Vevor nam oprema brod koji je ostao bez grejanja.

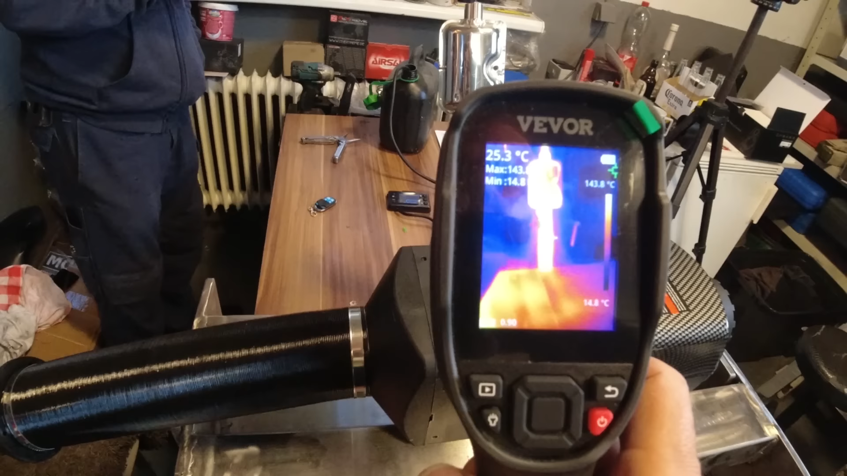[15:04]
On screen: spot 25.3°C, min 14.8°C, scale top 143.8°C, scale bottom 14.8°C
talospuh je vreo. 170 stepeni, 150.
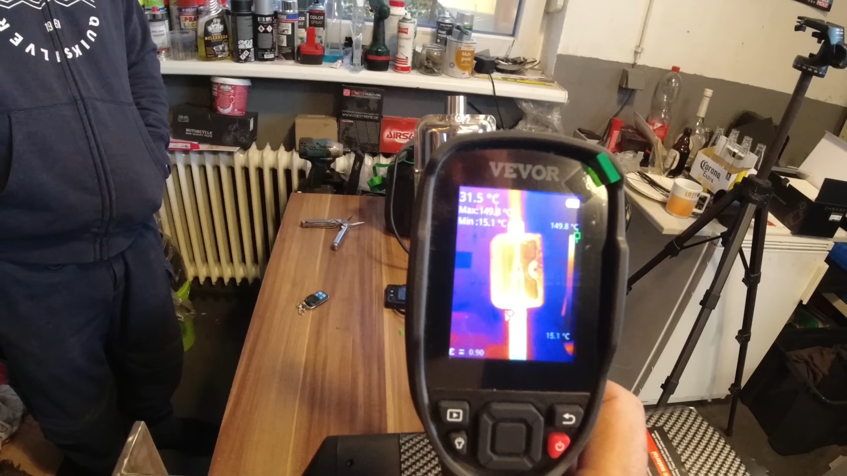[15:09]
On screen: min 15.1°C, scale top 149.8°C, scale bottom 15.1°C
Oho, vidiš kako ulja, ko plamen da šiba.
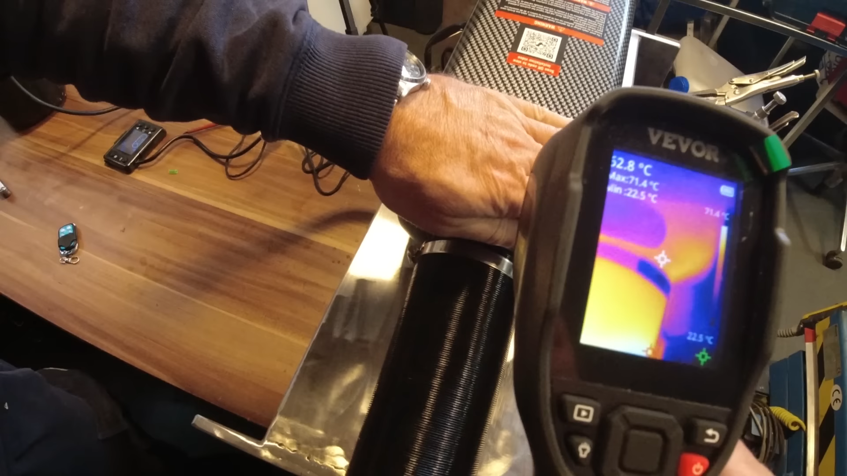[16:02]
On screen: max 71.4°C, scale top 71.4°C
Ne, 40 stepenije, on je 40 stepenije. Jeste, jeste.
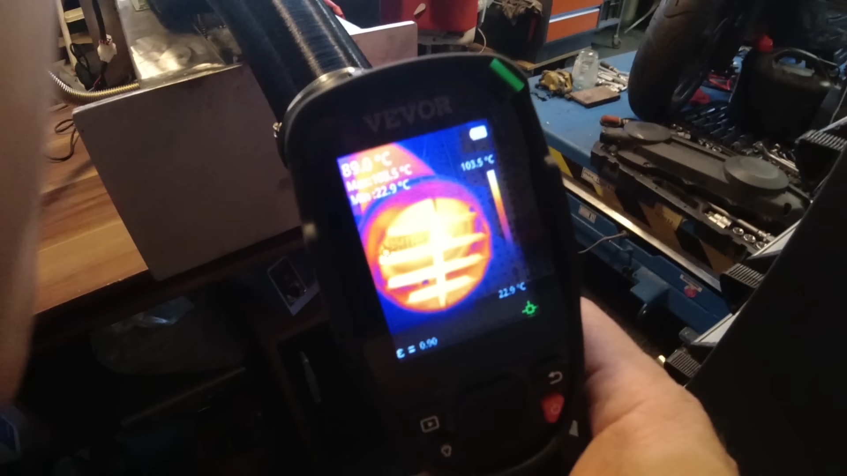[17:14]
On screen: spot 89.0°C
Sto stepeni vreo vazduh ide. Ovo tu plastika.